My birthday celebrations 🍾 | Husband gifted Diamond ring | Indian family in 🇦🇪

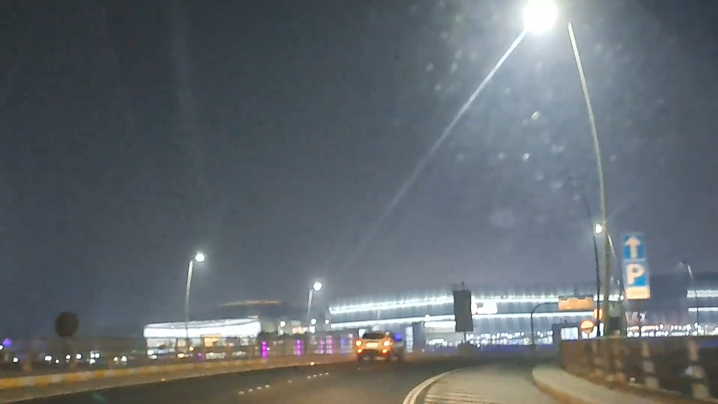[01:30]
एंड यहाँ से कोई इतना अच्छा कैप्चर नहीं हो रहा है, बट आप देख सकते हैं ये बहुत बड़ा मॉल है।